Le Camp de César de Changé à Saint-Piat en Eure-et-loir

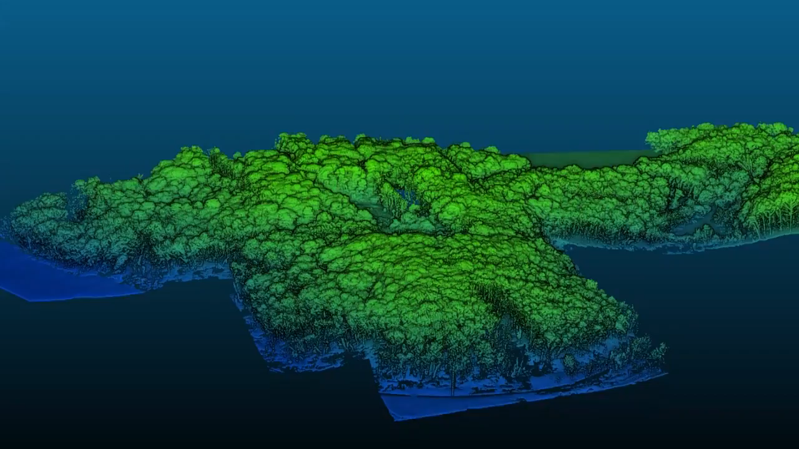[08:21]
Cette méthode non intrusive, d'une grande précision et d'un coût raisonnable, allait enfin permettre d'avoir une vision plus précise et plus juste du lieu.
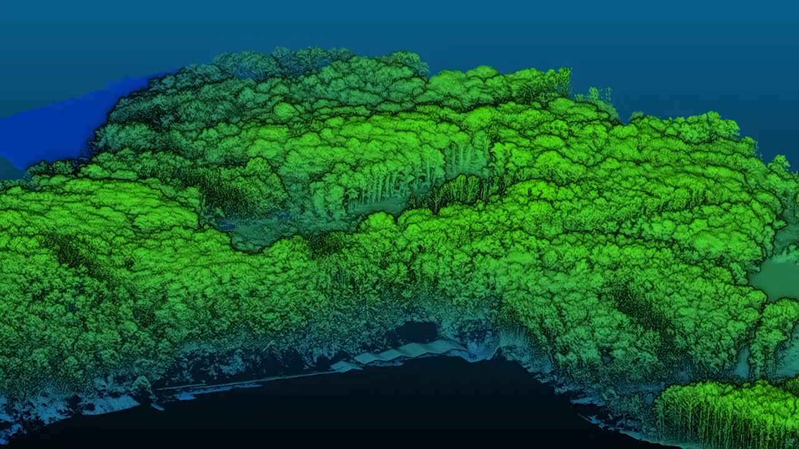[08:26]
Pour être le moins gêné possible par la végétation, composée notamment d'acacias,
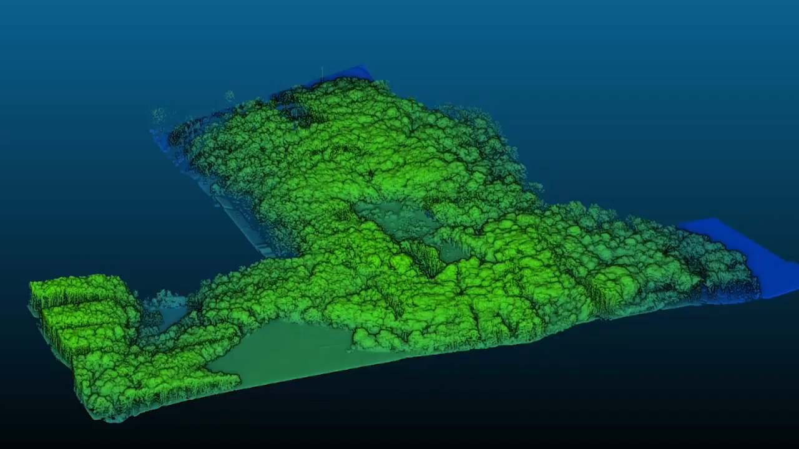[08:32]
de noisetiers et de buis, c'est en hiver qu'eut lieu cette délicate opération. Alors, le camp de César a une surface de 5,5 hectares.
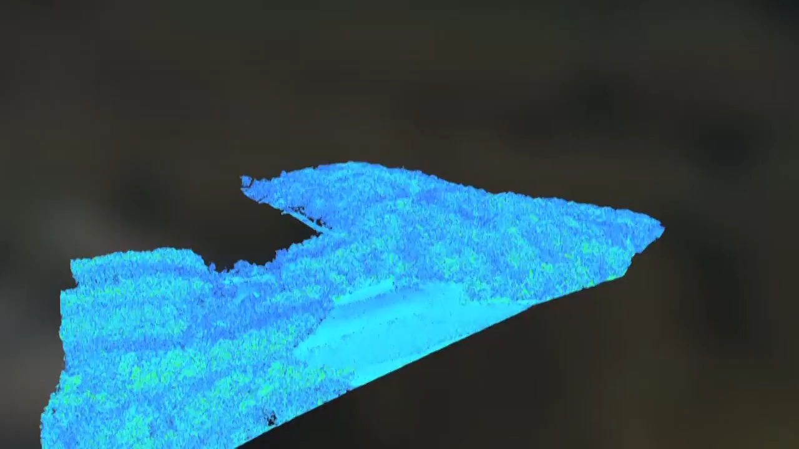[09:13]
Donc, à partir du nuage de points,
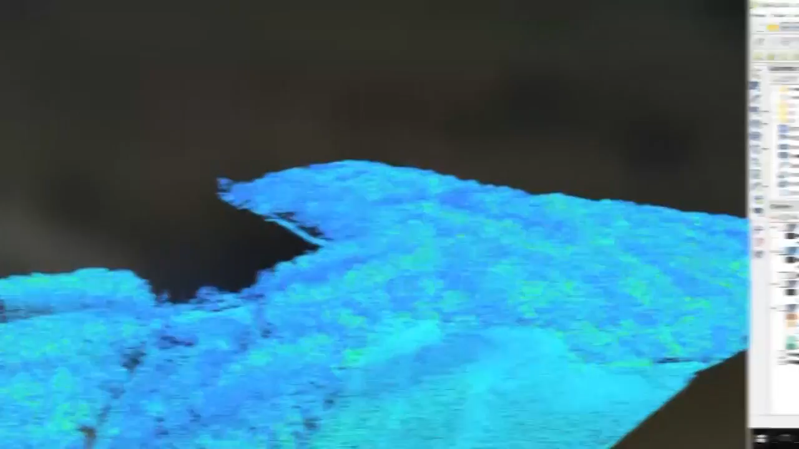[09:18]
on va obtenir un modèle numérique de terrain, c'est-à-dire qu'on va enlever tous les obstacles pour ne garder plus que le sol.
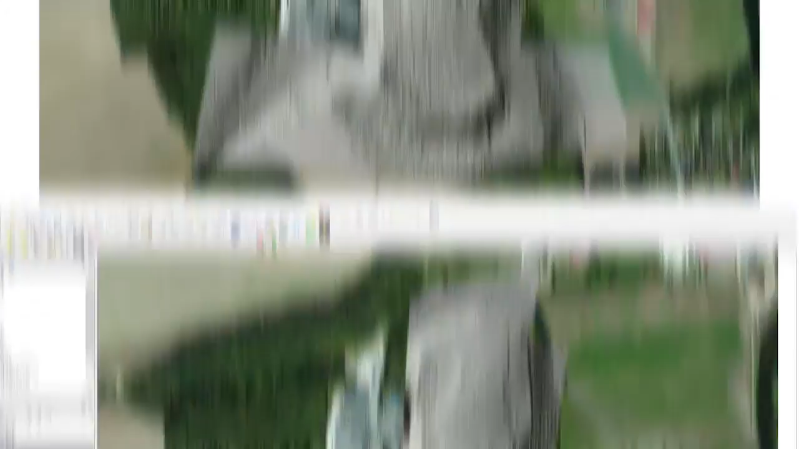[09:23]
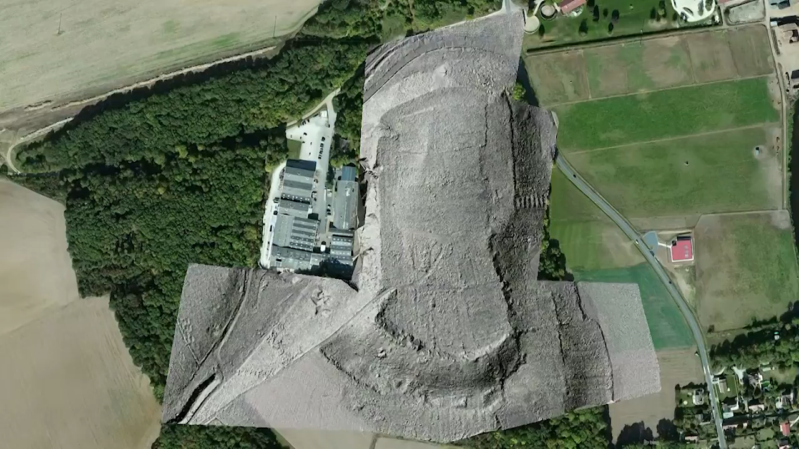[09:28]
Donc, du MNT qui est un objet 2D fait de points, un côté,
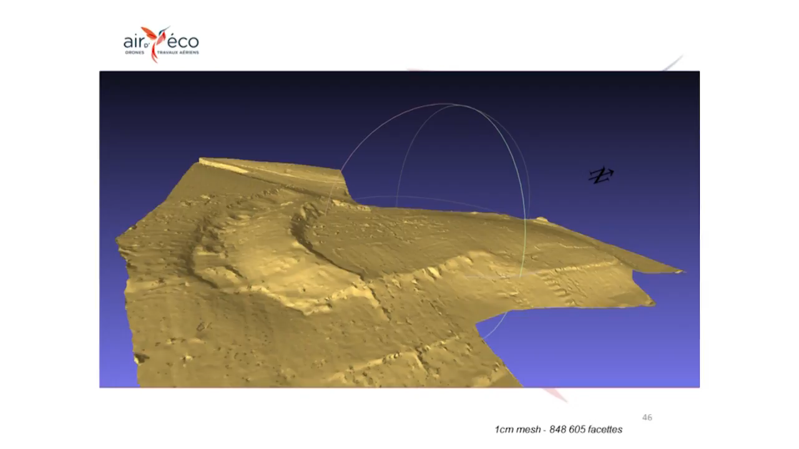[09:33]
on va ensuite modéliser et avoir un objet en 3 dimensions. Ce qui était très intéressant, c'est qu'on a obtenu un plan topographique qui était l'objet de la mission au départ,
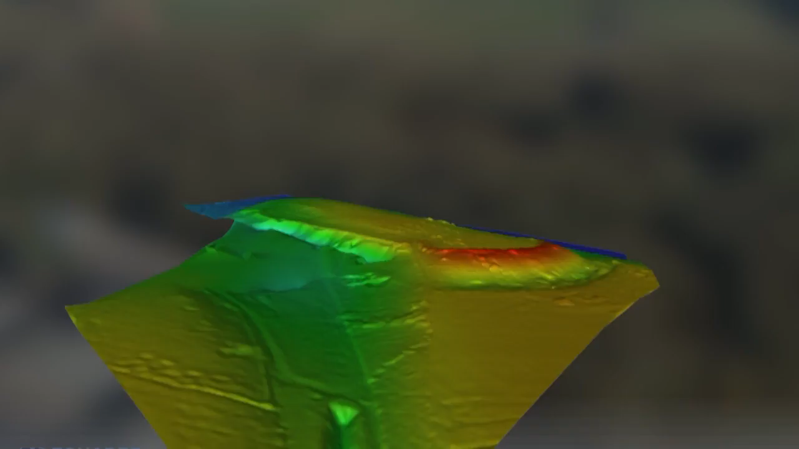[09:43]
qui a permis d'écrire des éléments morphologiques qu'on connaissait comme le rempart, le fossé, les côtés. Alors, c'est vrai que pour des archéologues, de connaître la totalité du site, c'est très important.
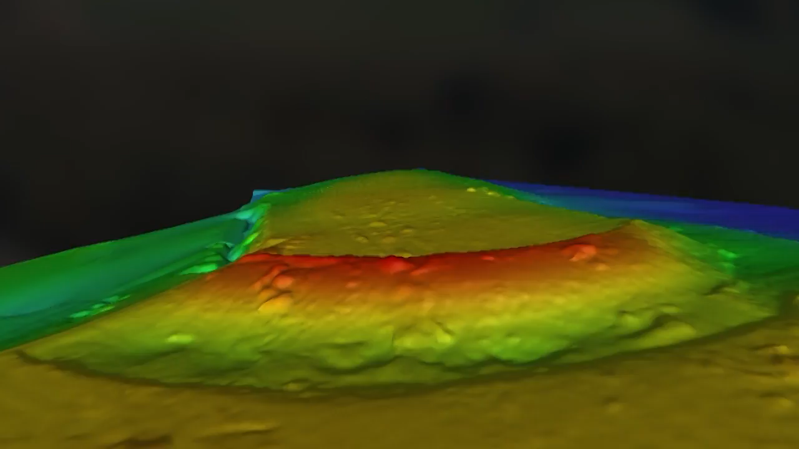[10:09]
puisqu'on ne pouvait pas le liser mal compte tenu de la végétation.
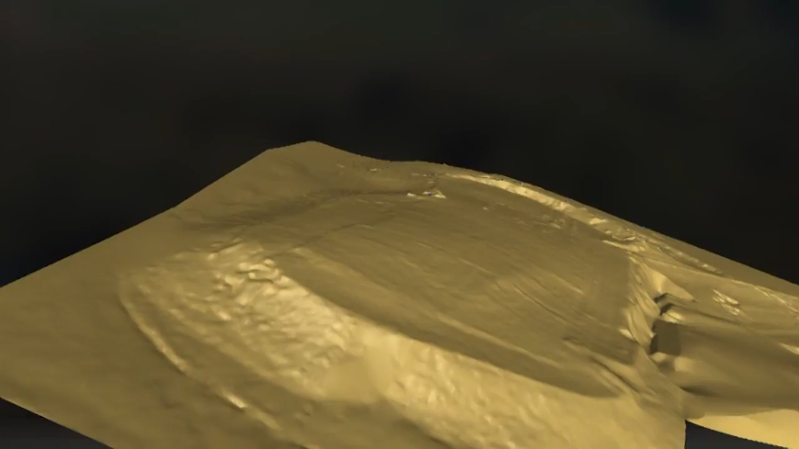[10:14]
Ensuite, nous avons découvert à l'intérieur du site des structures qui semblent plus récentes mais qui ne sont pas inintéressantes.
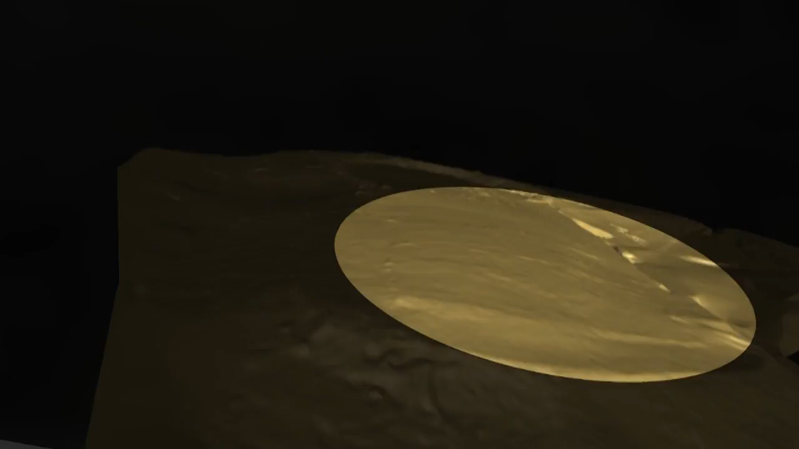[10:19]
Mais qu'en plus, on a découvert des artefacts historiques ou archéologiques
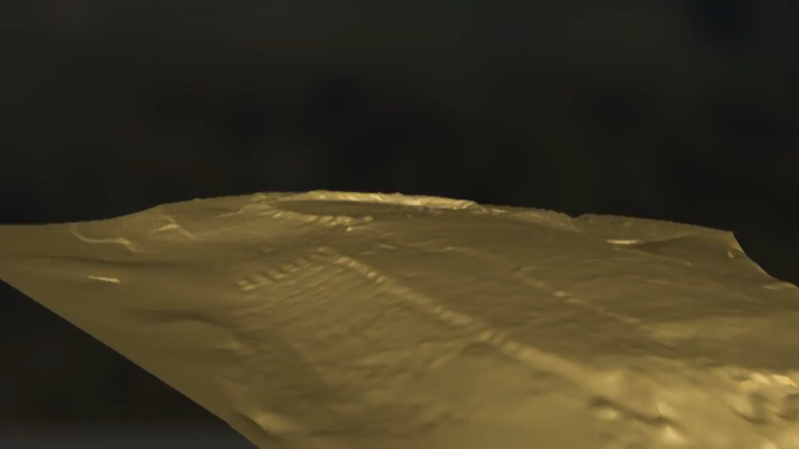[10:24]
qui relancent tout l'intérêt sur le site d'en connaître l'origine et la nature.
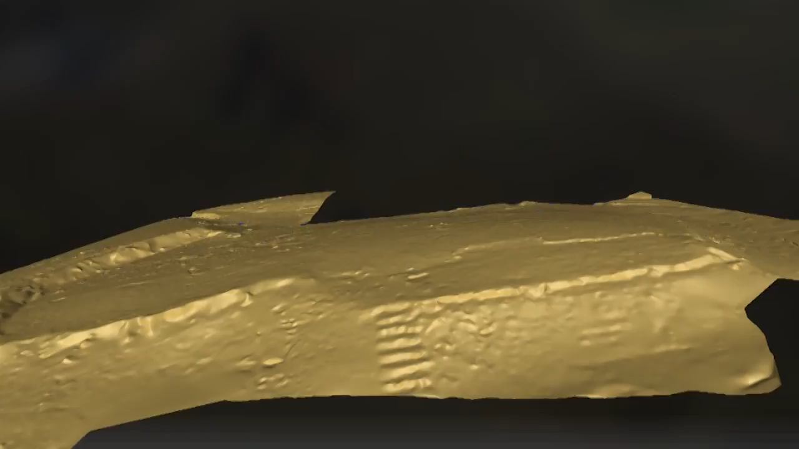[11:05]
Alors, ce que nous apporte le LIDAR, c'est une foule d'informations.